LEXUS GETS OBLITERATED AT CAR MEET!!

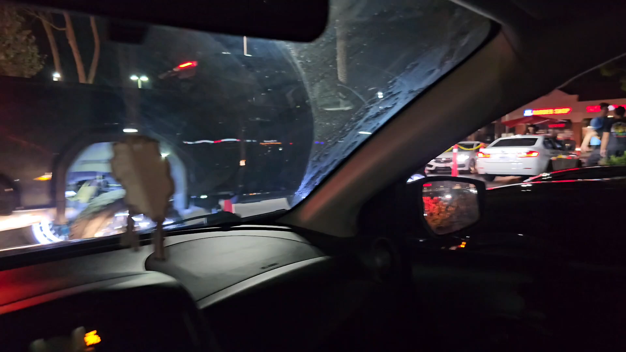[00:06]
our third location with the oh my god sema truck bluetooth drive shaft what in the princess pavement road is going on here that thing is so tall oh my god and
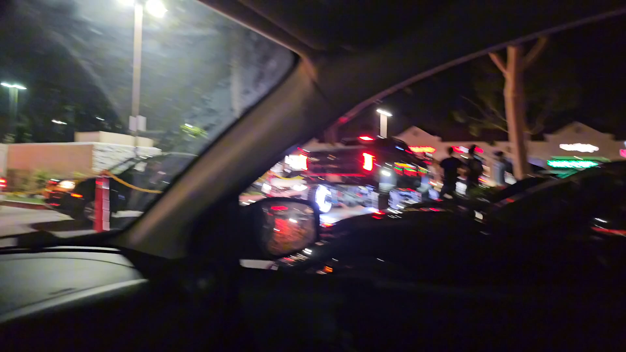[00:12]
i know my window is dirty i cleaned the body of the vehicle today but i did not clean the glass that's going to be for the next day